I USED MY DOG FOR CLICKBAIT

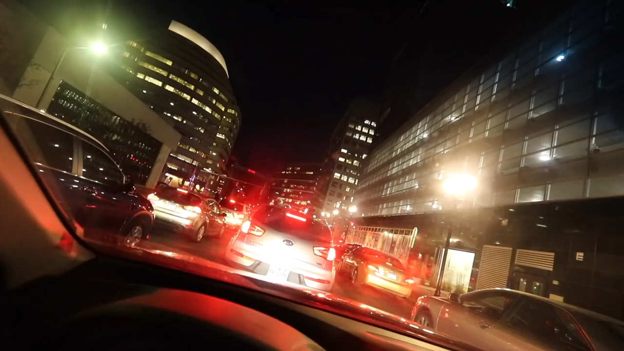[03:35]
haven't moved a lot by the way but it is pitch black out and that's just that's like one reason why i hate winter it gets dark so early
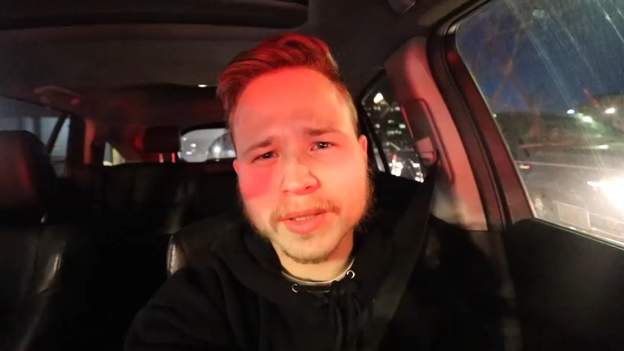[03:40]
i'm not trying to be an asshole
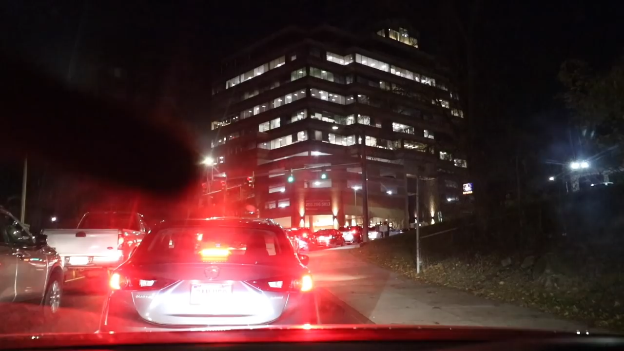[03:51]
that's a green light nobody's going and now it's red